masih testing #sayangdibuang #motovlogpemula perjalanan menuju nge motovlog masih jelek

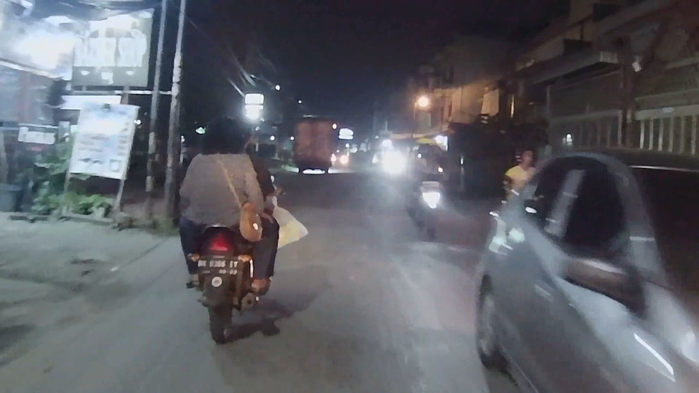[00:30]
electronic image stabilization-nya itu cukup bagus, saya cukup suka kan gitu.
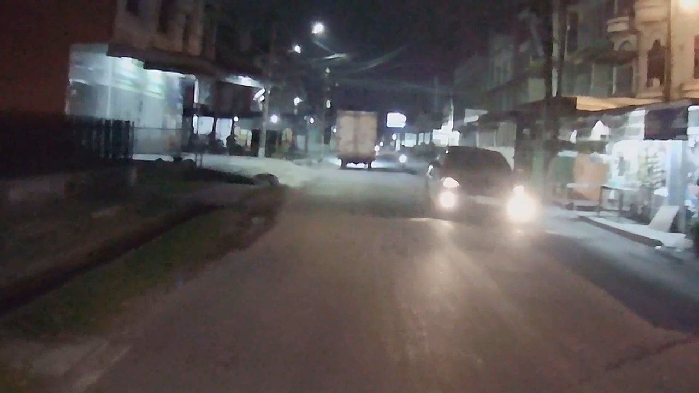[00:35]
Dia di siang hari cukup cantik lah hasil videonya ya.
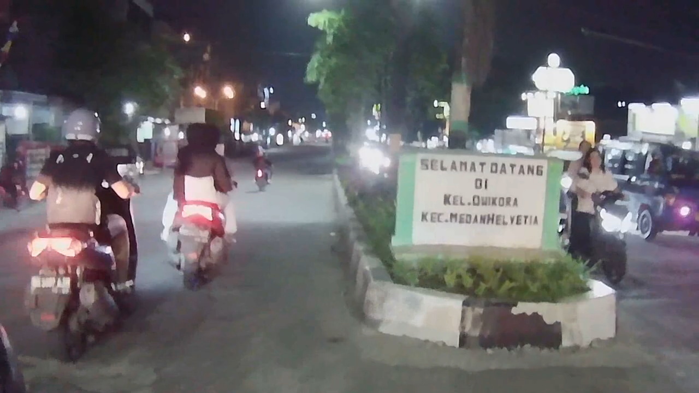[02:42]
Nah, teman-teman bisa rasakan sendiri ya dari hasil video yang kita rekam ya, kualitas ACE-nya, electronic image stabilization-nya ya kan, seberapa guncang dia. Kalau yang saya pakai selama ini ya, yang saya alamin sama saya koreksi-koreksi lagi setelah buat-buat videonya ya, guncangannya itu termasuk lembut sih, termasuk enak.